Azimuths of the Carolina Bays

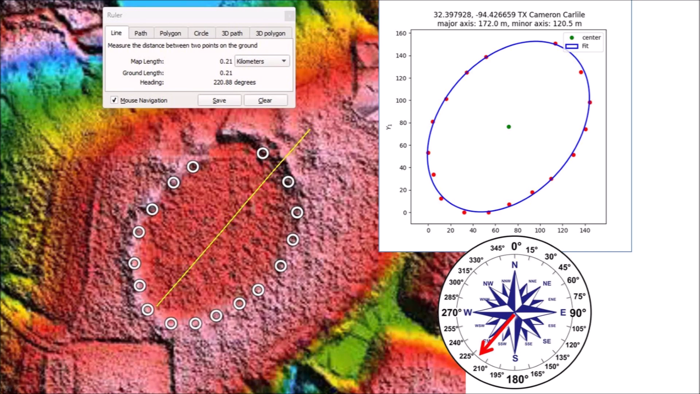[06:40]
The subscriber was referring to this image about a Carolina Bay in East Texas that had an azimuth of 220.8 degrees.
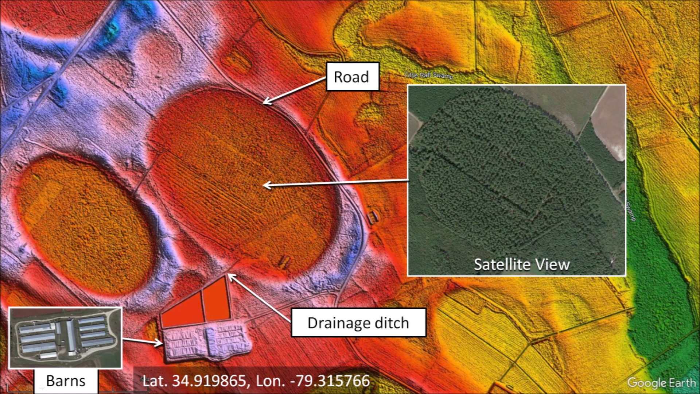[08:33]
The bay has a road along the northeast rim and a drainage ditch on the south. The center of the bay is completely covered with rows of trees. The rectangular feature in the LiDAR image is a set of 8 large barns. I first tried fitting an ellipse through only 5 points, which is the minimum number of points that defines an ellipse. The Python program calculated a major axis of 912.3 meters and an azimuth of 135.6 degrees. With 10 points, the major axis was 4 meters longer and the azimuth was 1 degree smaller.
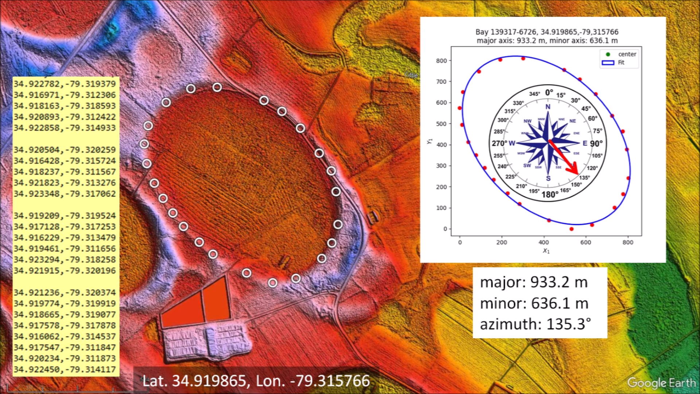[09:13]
16 points increased the length of the ellipse by 11 meters, but the azimuth remained about the same. In order to mark 24 points, I had to avoid the drainage ditch and the place where the road crossed the rim of the bay. With 24 points, the length of the ellipse increased by 6 meters, but the azimuth reverted to the value using 5 points. I then tried to estimate the azimuth of the Carolina bay manually, but it was not easy. You cannot really tell where the center of the bay is, and it is difficult to know whether you are bisecting the elliptical feature properly.
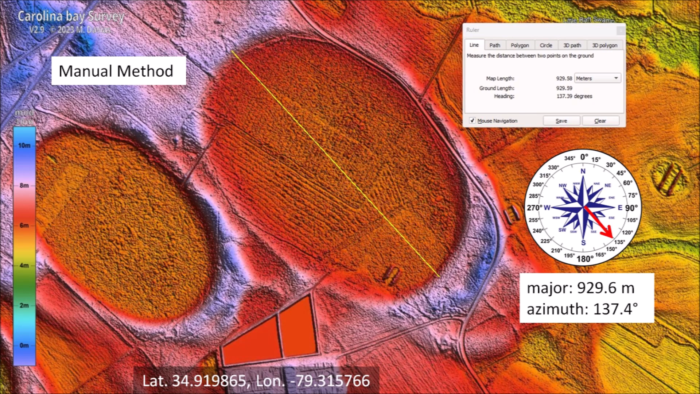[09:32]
Using the Google Earth ruler tool, I measured a major axis of 929.6 meters and an azimuth of 137.4 degrees.